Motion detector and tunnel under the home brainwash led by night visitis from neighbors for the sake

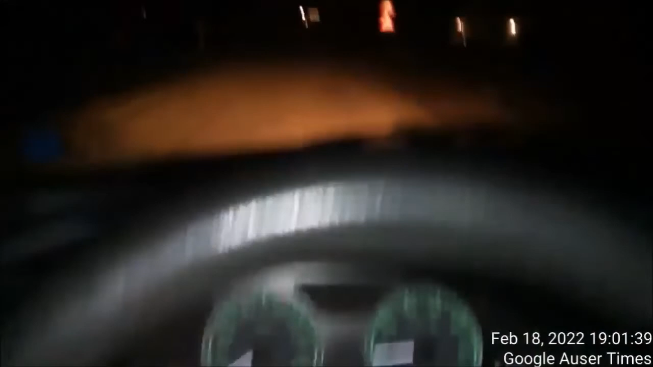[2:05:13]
Pay attention to this lights. Again, ding, they go off. I was going to accelerate this video. You were able to see those detectors right there.